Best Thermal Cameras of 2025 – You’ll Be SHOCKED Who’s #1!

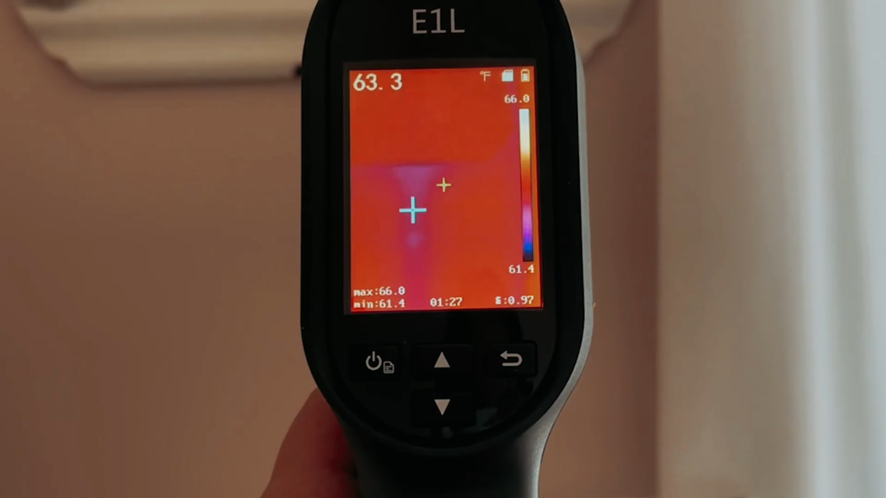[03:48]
For those in search of a dependable thermal inspection tool, the Hikmicro E1-L thermal could be your best bet.
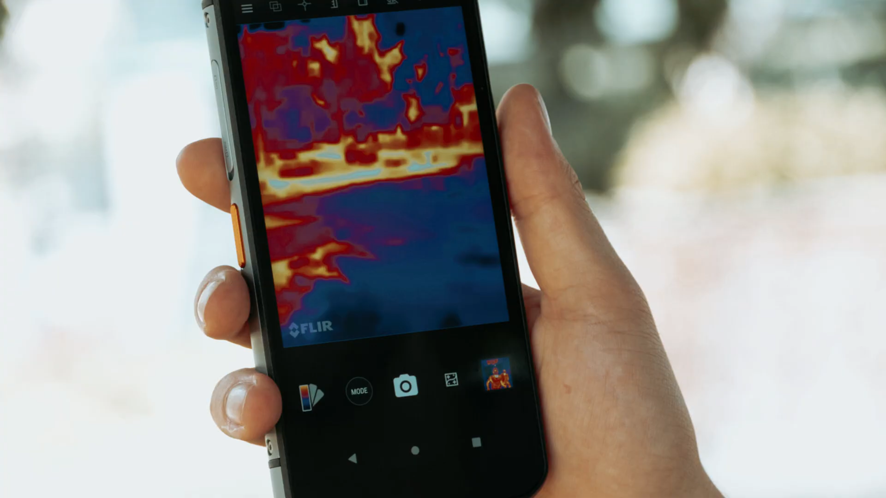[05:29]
including the Android Enterprise feature set.
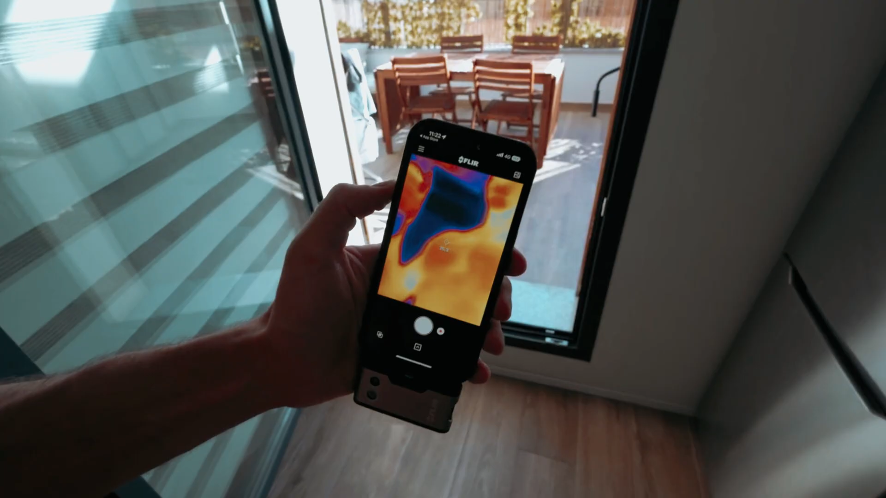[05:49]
a stylish and compact thermal imager designed for both DIY enthusiasts and professionals alike.
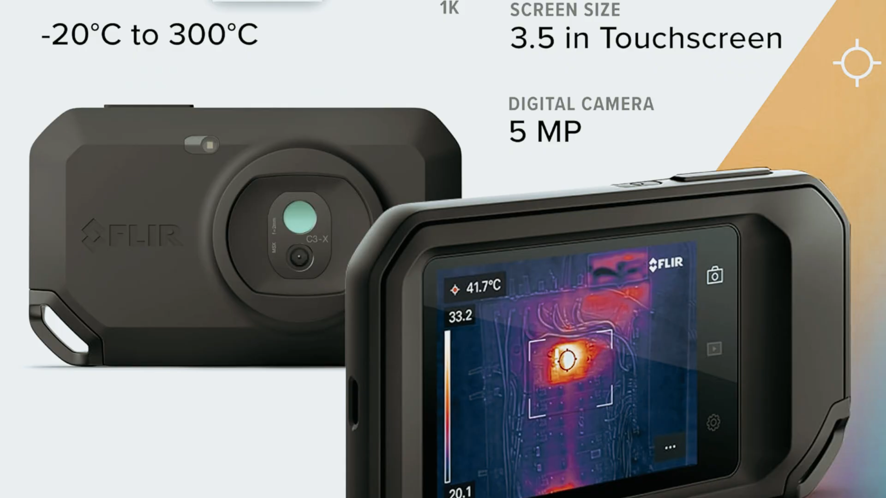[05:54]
On screen: spot 41.7°C
Built to withstand the hustle of a busy workplace, this rugged device comes equipped with dual cameras and a
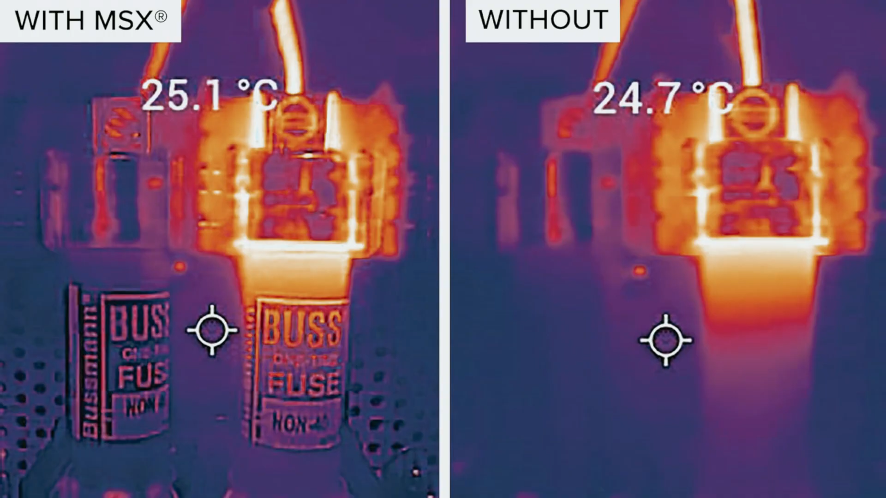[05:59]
sharp 5-megapixel optical lens for clear visuals.
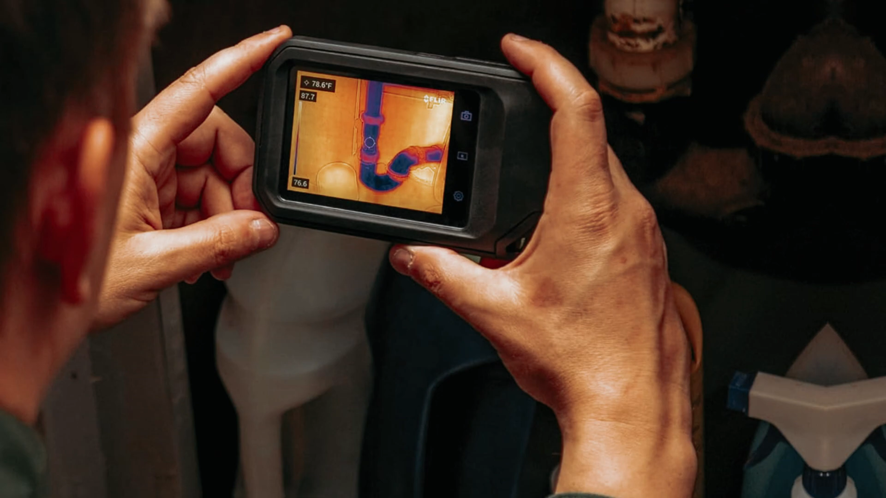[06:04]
On screen: spot 78.6°F
The C3X offers an impressive infrared resolution of 160 by 120, enhanced by FLIR's innovative MSX technology.
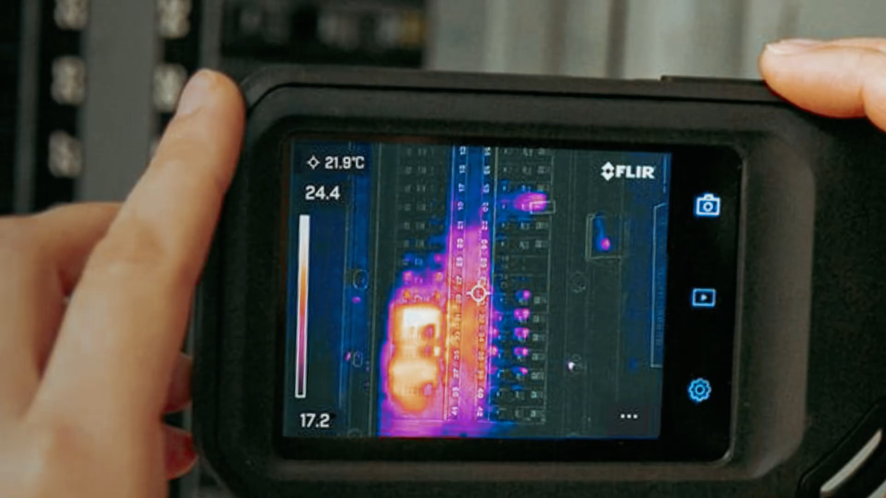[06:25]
On screen: spot 21.9°C
like a vibrant 3-inch touchscreen and the ability to store approximately 500 images for easy transferring via micro USB,
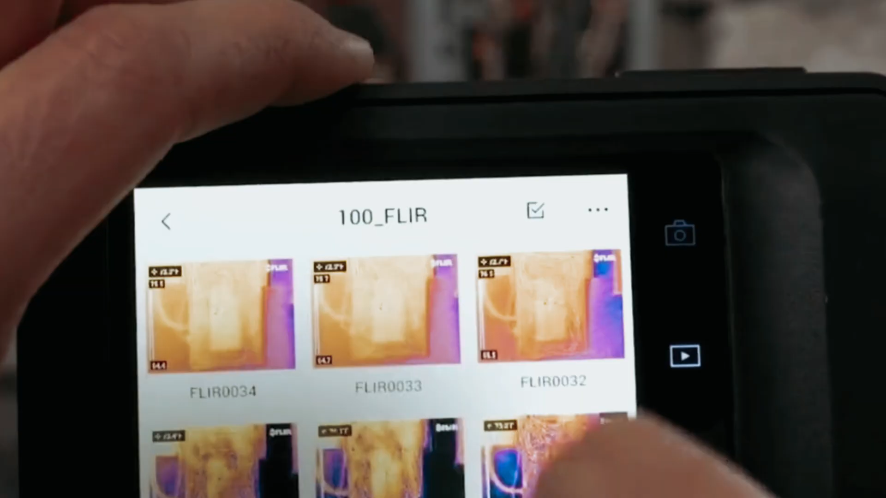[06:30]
make this device a practical choice for any user.
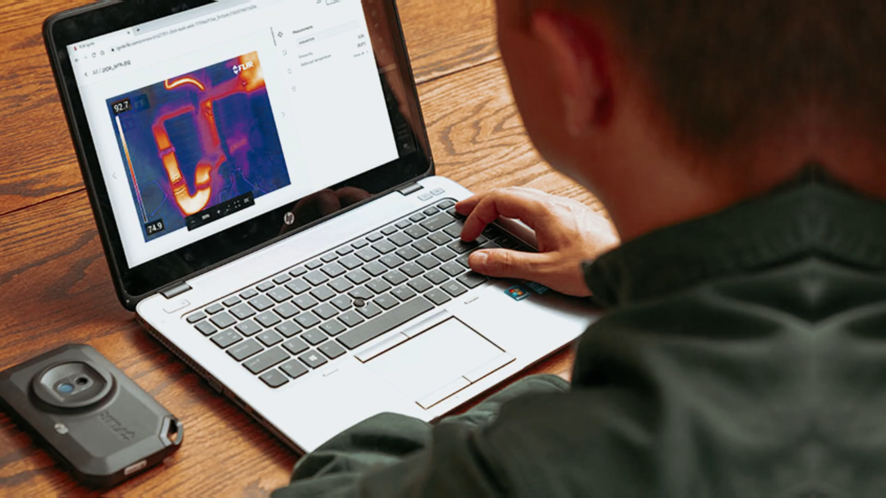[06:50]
With FLIR's powerful analysis software, FLIR Tools, you can customize color palettes and take measurements from up to 4,800 points within your images, similar to manipulating images in Photoshop.
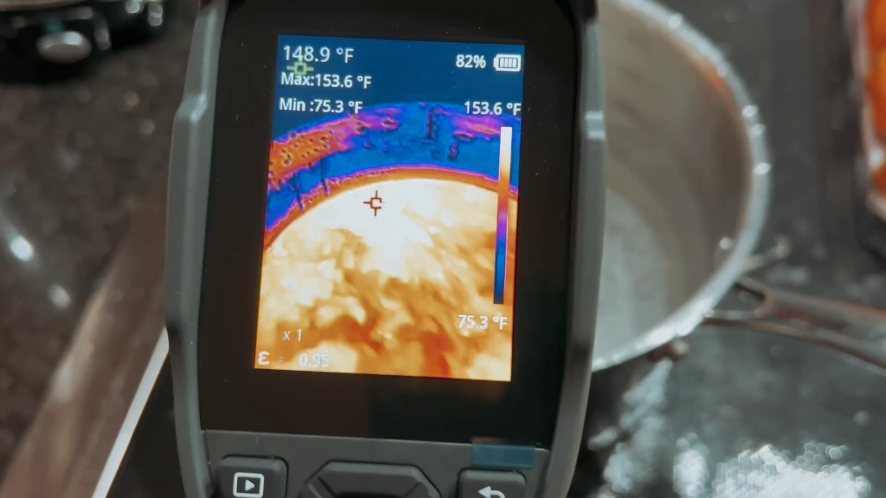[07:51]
On screen: spot 148.9°F, max 153.6°F, min 75.3°F, scale top 153.6°F, scale bottom 75.3°F
Our pick for best thermal camera overall. The top-down TC005 thermal camera truly stands out from the moment you unbox it.
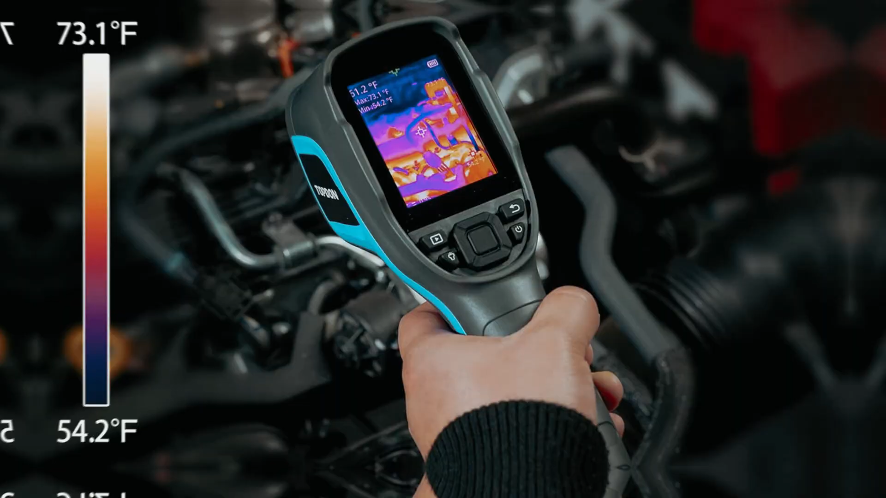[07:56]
On screen: scale top 73.1°F, scale bottom 54.2°F
Its sturdy and non-slip ergonomic design makes it comfortable to hold, weighing just over a pound.
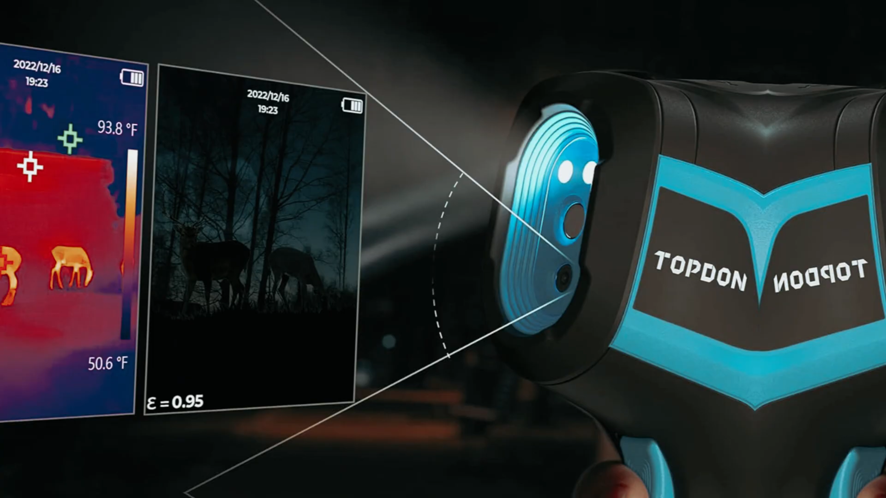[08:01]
On screen: scale bottom 50.6°F
It's substantial, yet easy to carry.
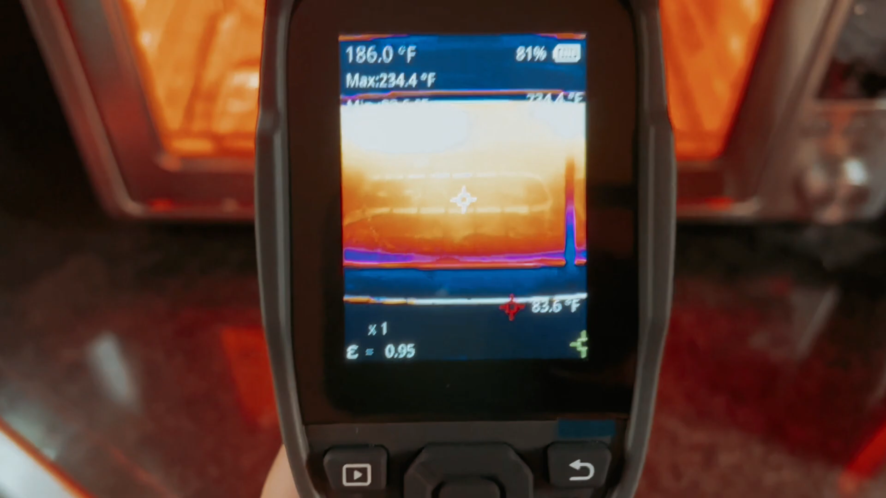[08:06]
On screen: spot 186.0°F, max 234.4°F
The included canvas case is practical, featuring a belt loop and shoulder strap for hands-free transport.
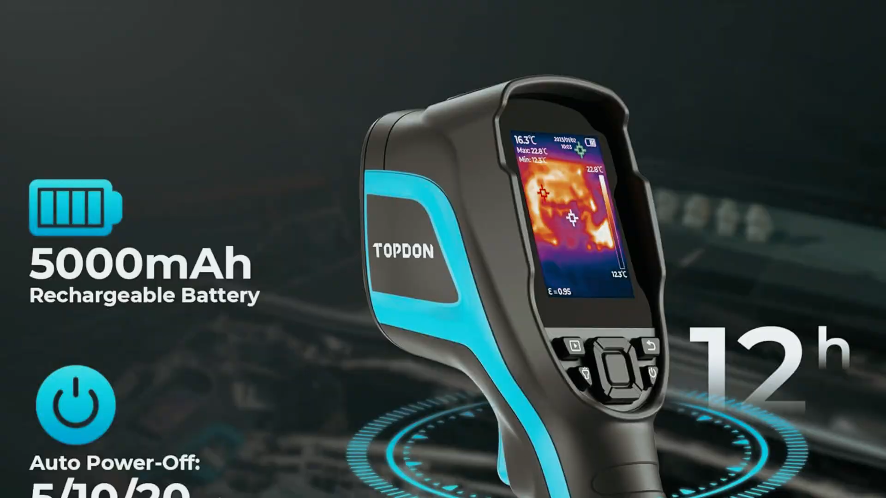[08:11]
Plus, you'll get a 16GB memory card and a USB
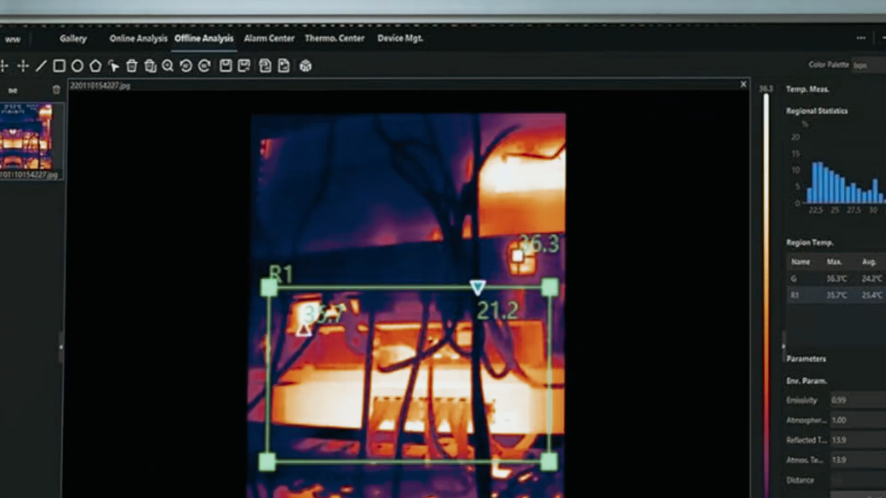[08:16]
cable to easily charge and transfer images to your tablet or PC.
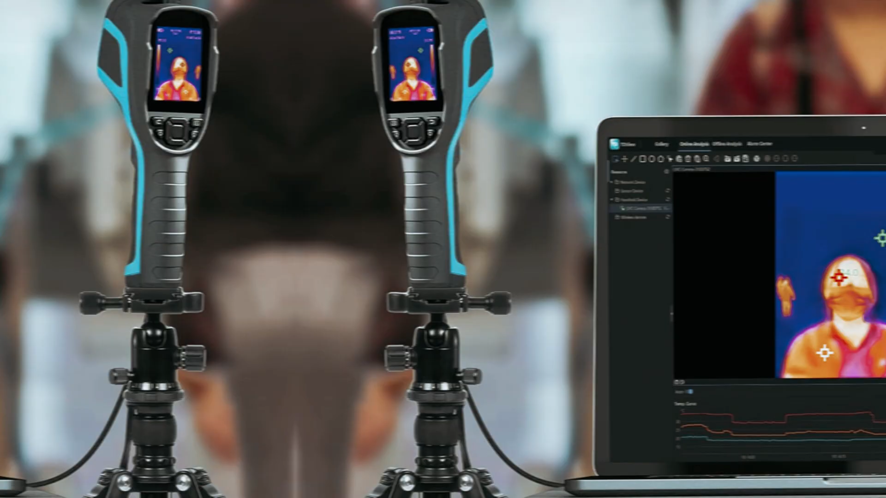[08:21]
What we found particularly appealing about the TC005 is its user-friendly interface.
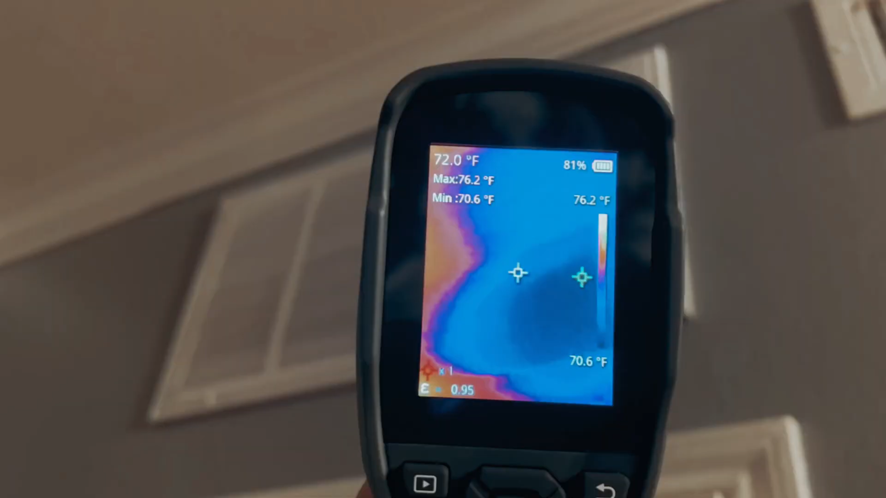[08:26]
On screen: spot 72.0°F, max 76.2°F, min 70.6°F, scale top 76.2°F, scale bottom 70.6°F
With four imaging modes at your fingertips, you can easily switch to the best visibility settings for your specific needs.
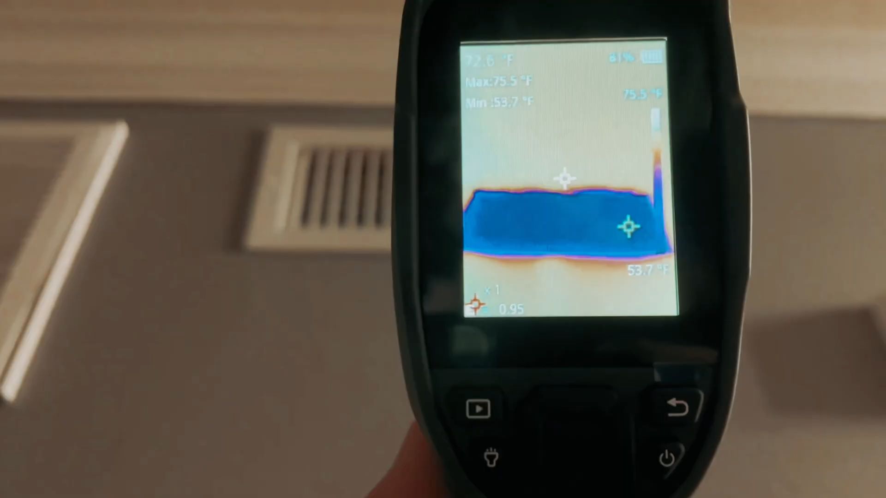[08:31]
On screen: max 75.5°F, min 53.7°F, scale top 75.5°F, scale bottom 53.7°F
The infrared IR mode delivers brilliant heat signatures,
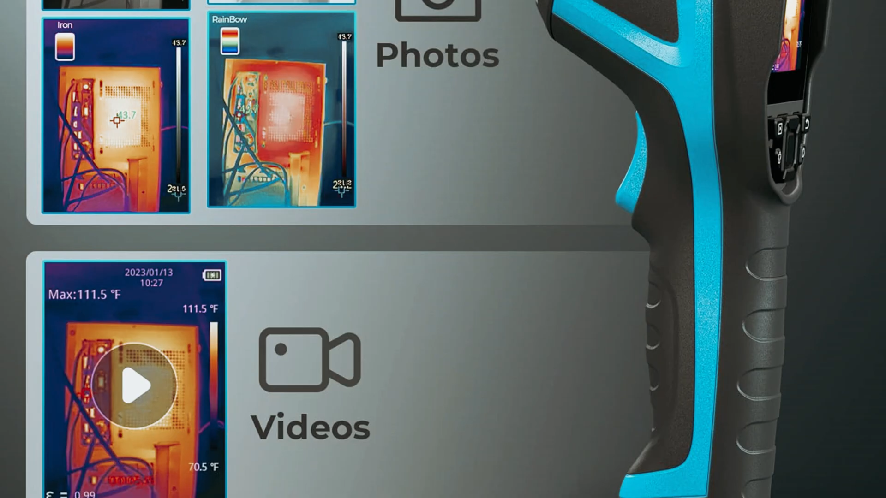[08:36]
On screen: max 111.5°F, scale top 111.5°F, scale bottom 70.5°F
while the visible light option lets you capture images with or without IR. Perfect for later comparisons.